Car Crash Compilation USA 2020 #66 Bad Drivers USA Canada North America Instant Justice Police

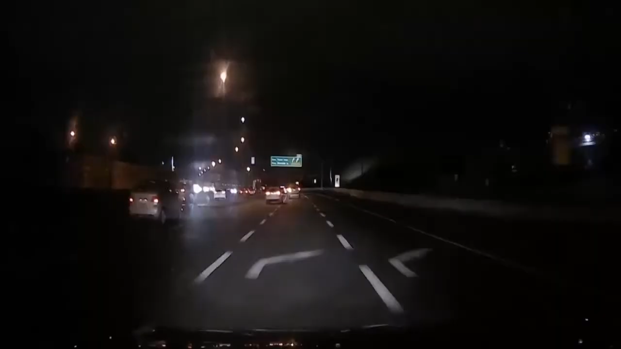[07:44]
What is your stop sign? I don't know. Or maybe I see it, but I can't break because the car is still under maintenance. Mm. It's his car and I'm broke. No. What?
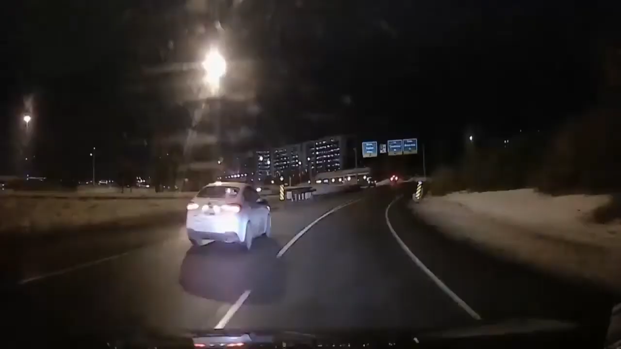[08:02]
This guy is. Yeah, he's crazy.
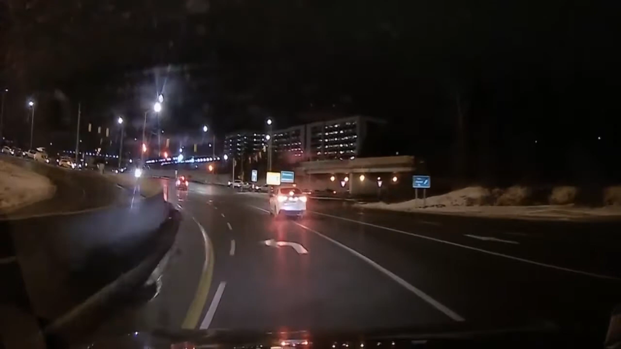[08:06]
Whoa, bro. No way. Black lady.